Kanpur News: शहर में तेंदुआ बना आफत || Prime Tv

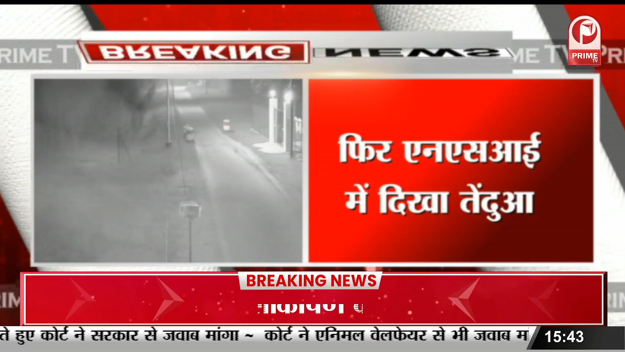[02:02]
کانپور میں تین دو کا آفت دیکھنے کو ملا ہے پھر این ایس آئی میں تین دو دیکھا گیا ہے